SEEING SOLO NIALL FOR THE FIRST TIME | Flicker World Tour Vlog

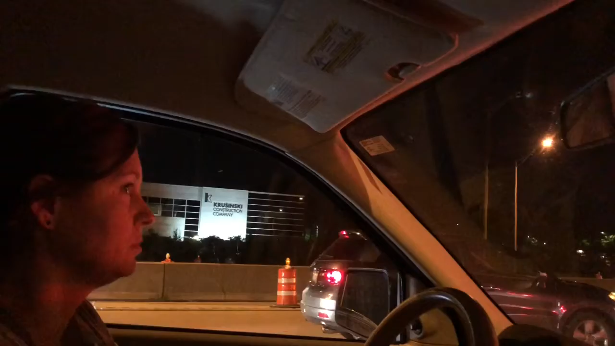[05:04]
It's pretty ridiculous. Five lanes down to one.
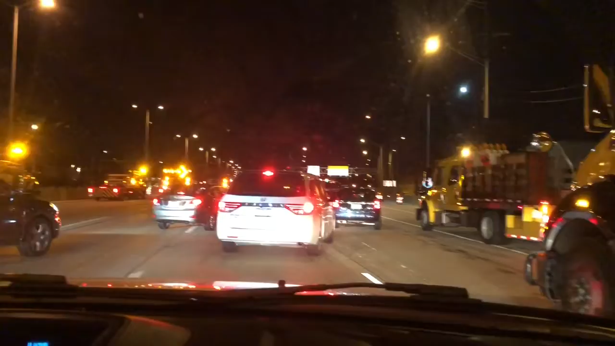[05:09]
Can you believe this? Welcome to summer construction.